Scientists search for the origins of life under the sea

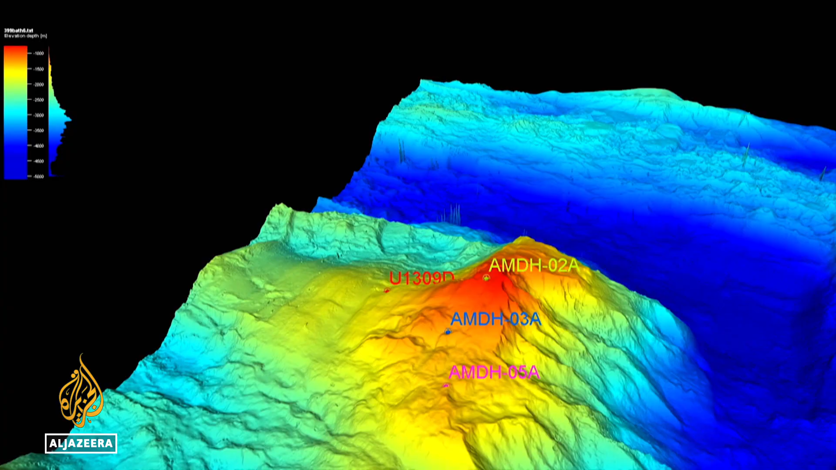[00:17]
In the middle of the Atlantic Ocean lies a mountain the size of Mont Blanc.
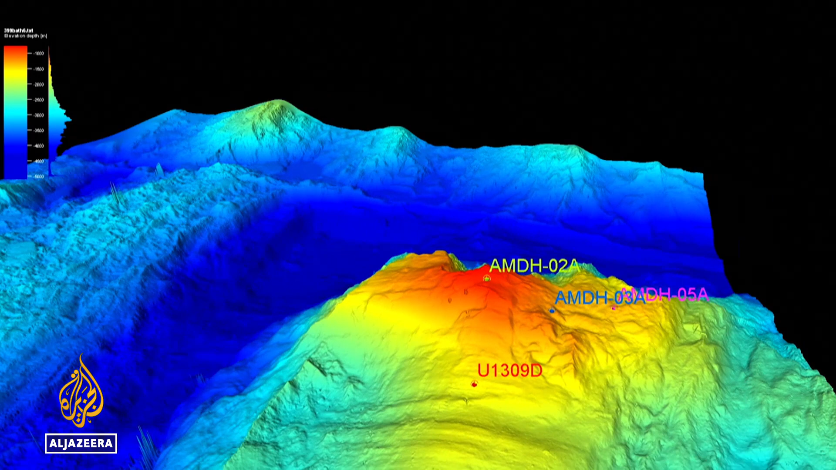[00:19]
There's no place closer to the Earth's mantle, the mysterious layer below the crust.
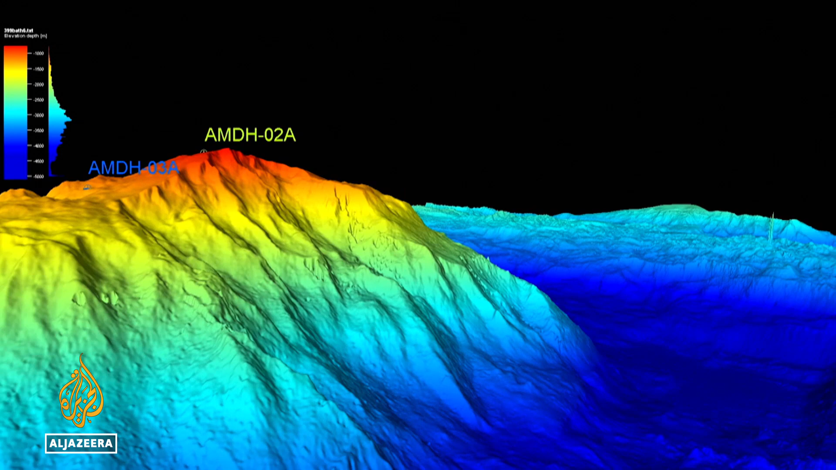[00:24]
It's called the Atlantic Massif, the Lost City. The scientists on board are studying these places where life may have begun.